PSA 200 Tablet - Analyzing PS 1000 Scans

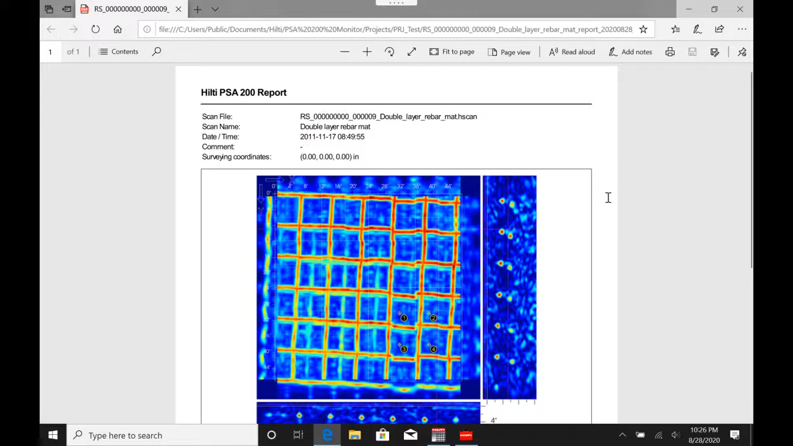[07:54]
as I scroll down, it will also tell you where your crosshairs were at the time that you exported the scan and what your view settings were set at.
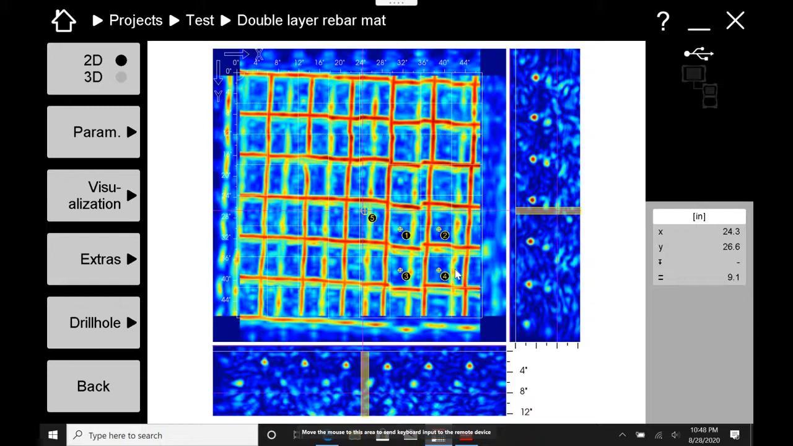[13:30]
But then I want to do another one on a clean slate with the same scan. You have the ability to do that in the other software, save multiple versions of the scan all in the same file and just kind of toggle between them. On this one, you can't. If you need to do that, what I'd recommend is simply to re-import the scan under a different name and keep doing work that way. But again, I think this is plenty to get you started.